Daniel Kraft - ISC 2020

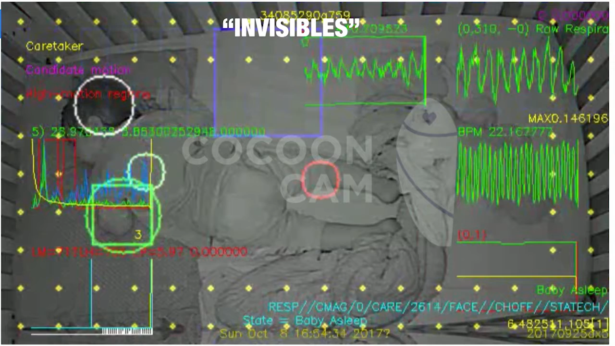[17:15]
You know, our cameras now can pick up vital signs of a child in a crib or your own blood pressure and heart rate just from the camera on your smartphone.